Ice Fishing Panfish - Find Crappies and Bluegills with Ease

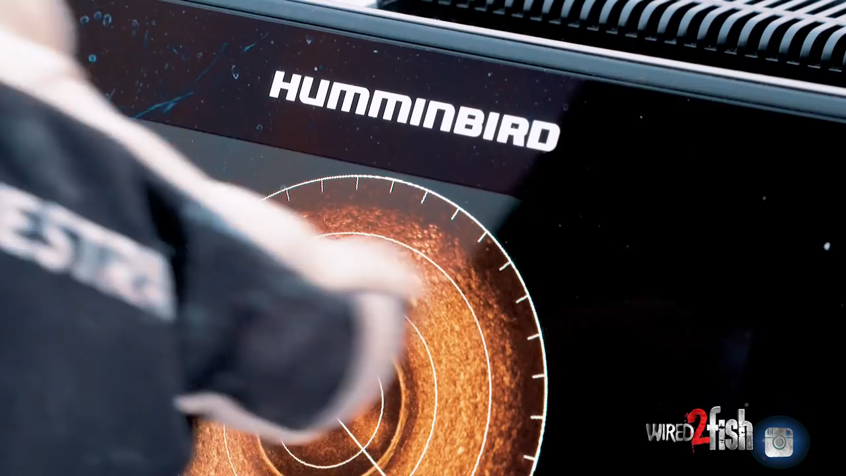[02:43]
And I know that this school of fish here literally came from that direction because I know it didn't come from over here and I know it didn't come from over here.
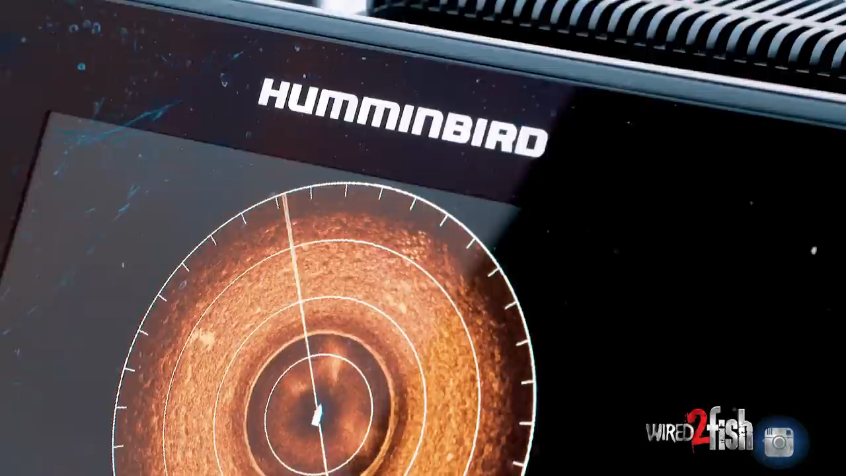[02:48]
It came from basically north, northeast of me. So what we're going to do now is I'm simply going to pick the 360 up, grab my auger.
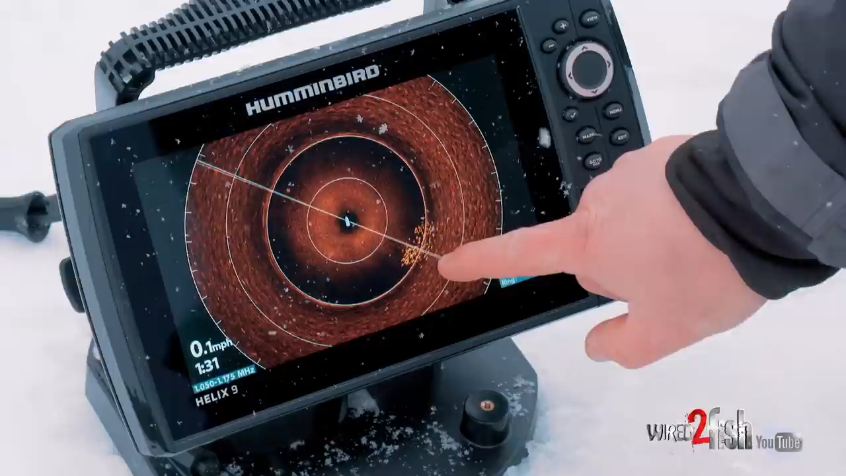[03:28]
I'm going to zoom in just a hair so you guys can get an idea of how big that school is.
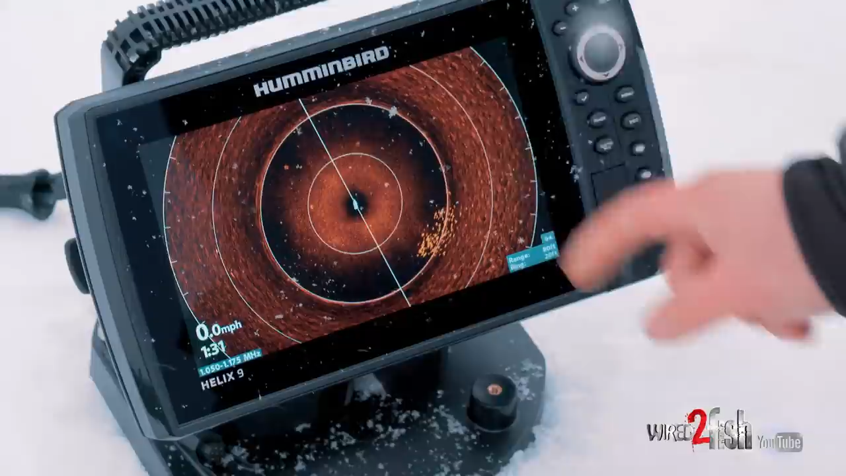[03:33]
There's about 30 fish right there. And this is basically what you do. You drill holes, you look around and when you mark those big schools, like I'm waiting for this to,
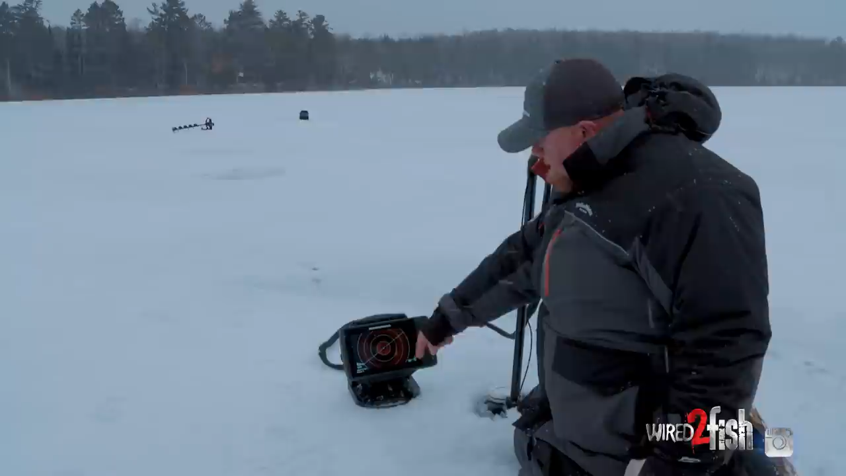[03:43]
to spend one more time to see which direction these fish are going. And then I'm going to go get ahead of them. See, I can already see that this school here jumped ahead about three or four feet.
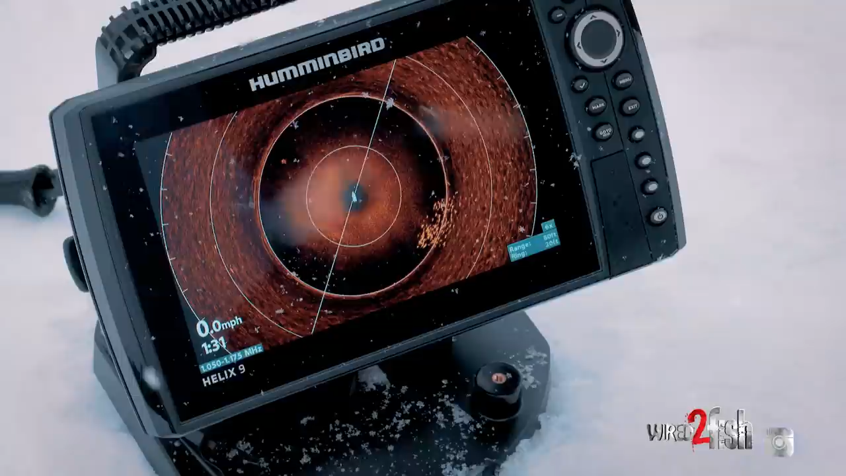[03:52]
So I know that that school is my range rings are obviously 20 feet right now because I'm set at 80.
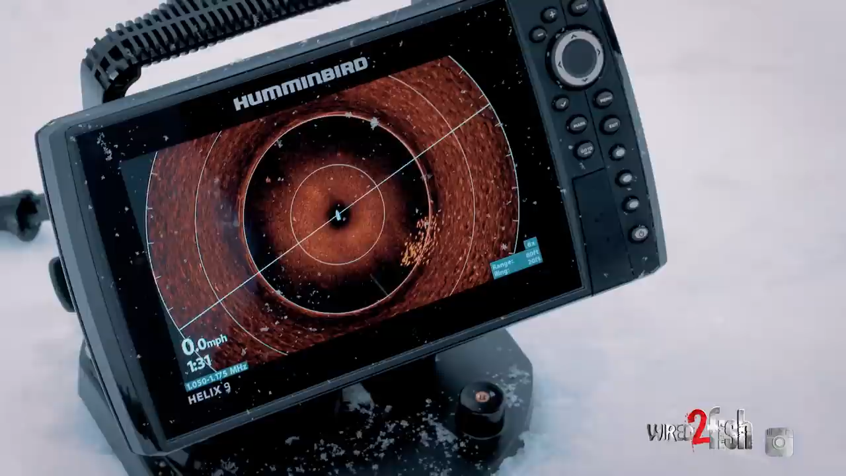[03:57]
So I know that this school of fish is 20, 40, literally 40 feet right to my right.
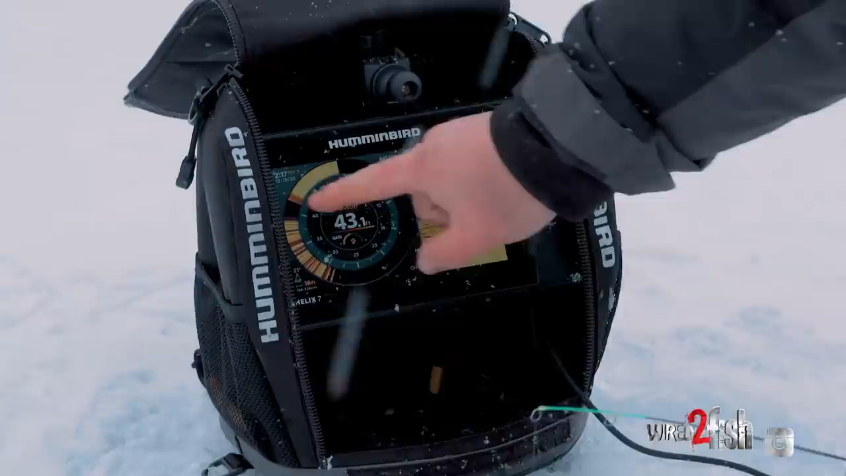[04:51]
So the beauty about Helix units is you can contort the screen any way you want. If you're a flasher guy and you want a large flasher, you can have that.
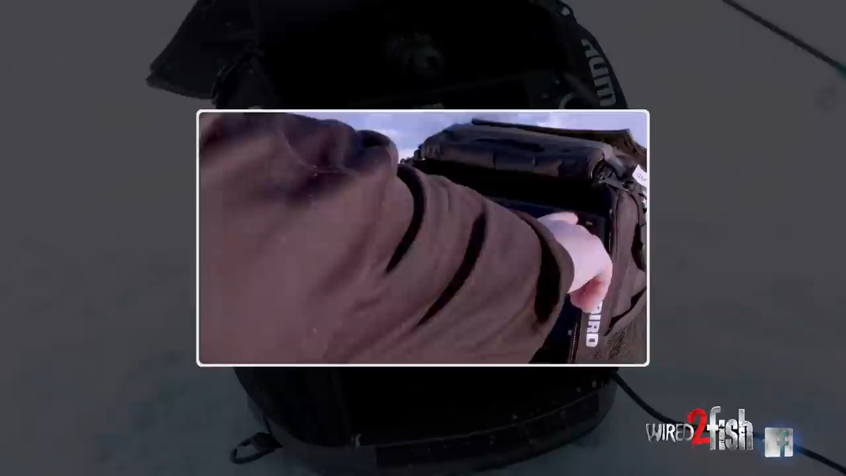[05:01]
If you're a 2D guy like myself, you can have 2D zoom and then 2D history right in line with each other,
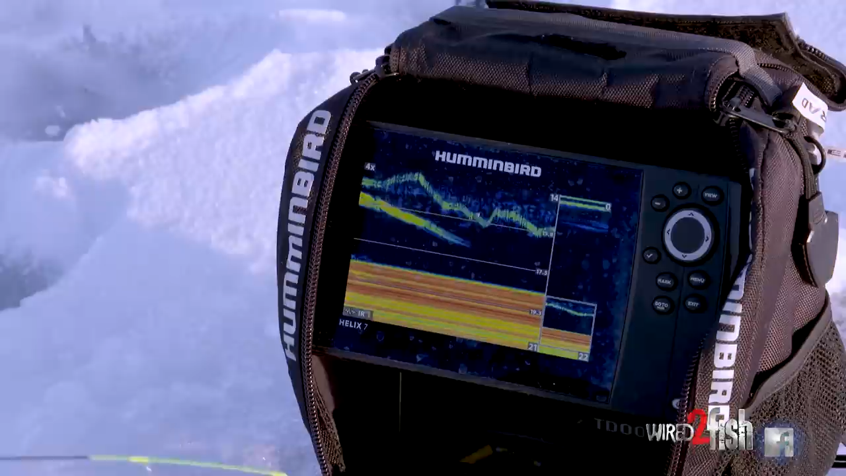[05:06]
or you can have the screen set up like I have it right now, where you got your traditional flasher dial and you have your 2D.
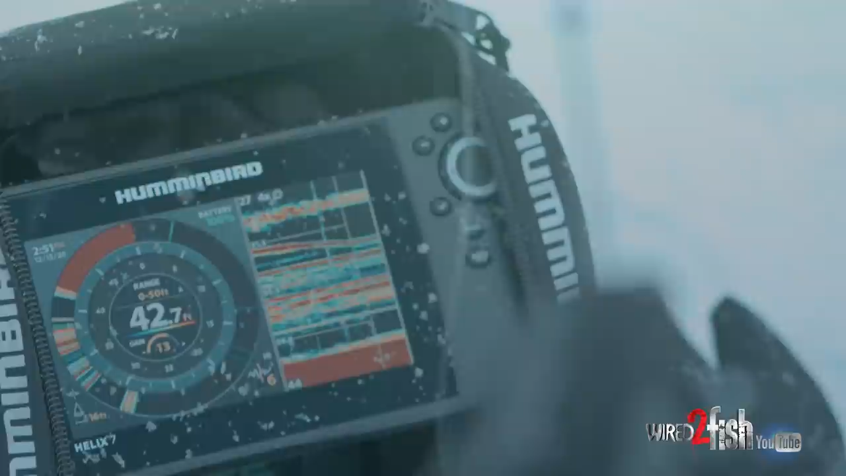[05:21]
however you want to read the underwater world below you, you can do that with any Helix ice unit. There we go.
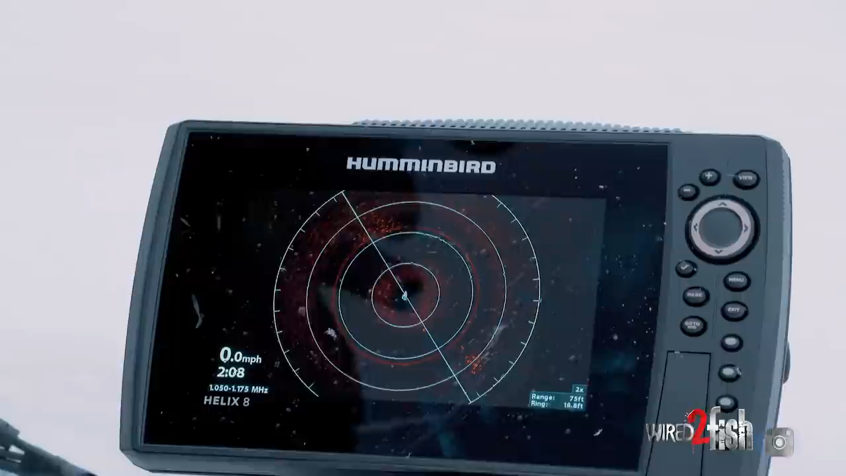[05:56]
you walk back to the Mega 360, take a look and figure out where the school went. Oh, double.